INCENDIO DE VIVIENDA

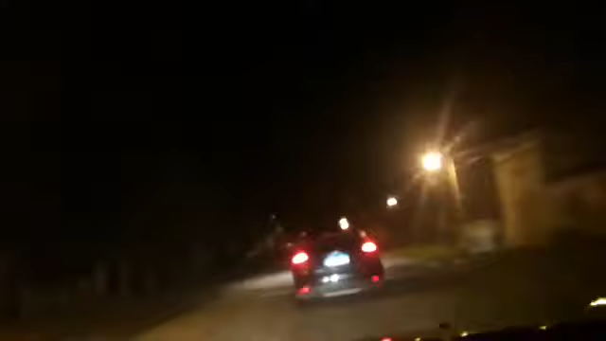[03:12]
los vecinos afuera se ven dos unidades de bomberos vamos a parar por aquí así no no molestamos